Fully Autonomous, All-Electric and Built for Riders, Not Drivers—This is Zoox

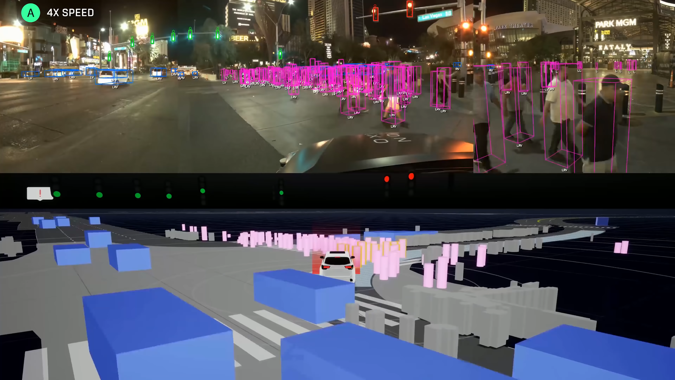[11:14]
which we are tracking over a time frame, and that just like humans can anticipate
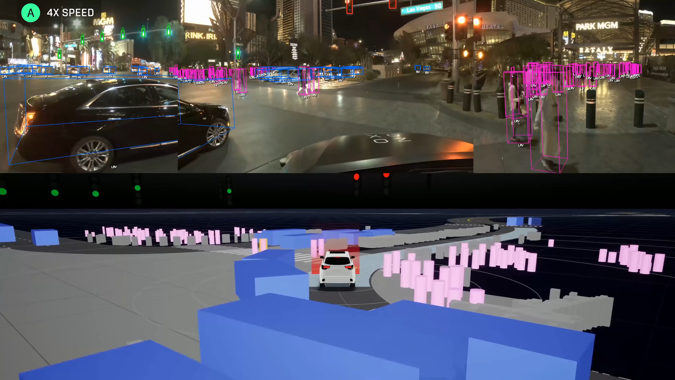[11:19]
what other entities like other cars and people might do, our AI is also learning how to do the same thing.